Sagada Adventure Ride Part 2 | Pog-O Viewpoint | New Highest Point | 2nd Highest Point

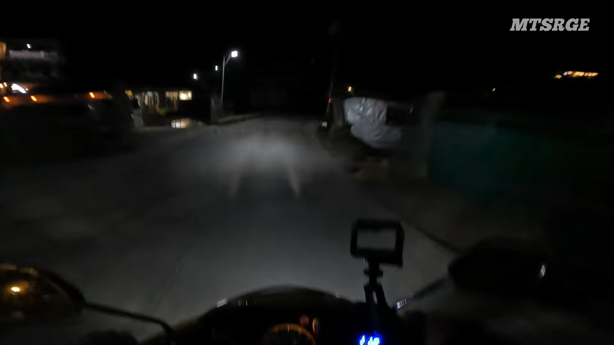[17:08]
Ah, doon na tayo mag-park. Ayos.
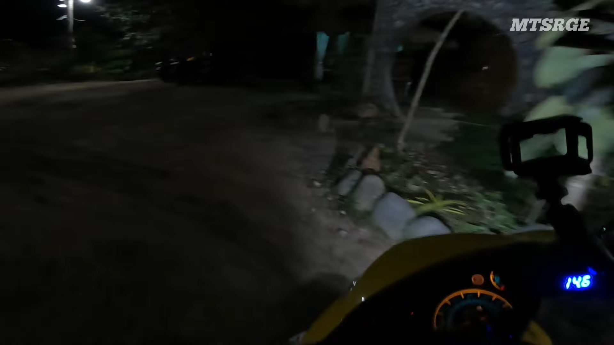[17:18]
Dito tayo mag-park. Para malapit lang.
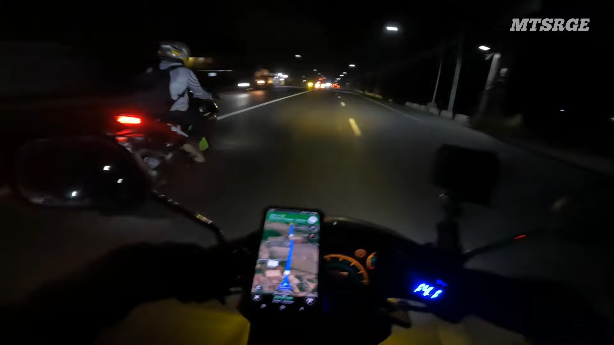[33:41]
San Miguel na tayo. Ayan. Ito yung Arpa ng Gapan. Alright, malapit na tayo kumaliwa dito sa Camias, Cebul.
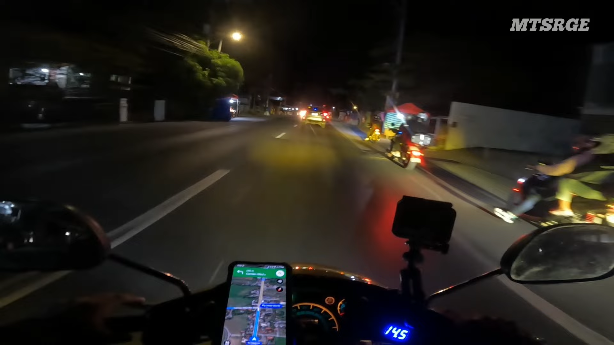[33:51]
Alright, 9 km na lang. Andun na tayo sa bahay. So dito na rin siguro ako magpapaalam. Dito na tayo magtatapos-tapos. So ito na yung dito na matatapos yung part 2 ng Sagada Adventure Ride natin. Kung nakaabot ka man sa part ng video na to, maraming salamat. At comment down below kung tagasan ka, para malaman na rin kung saan nakaabot yung video natin.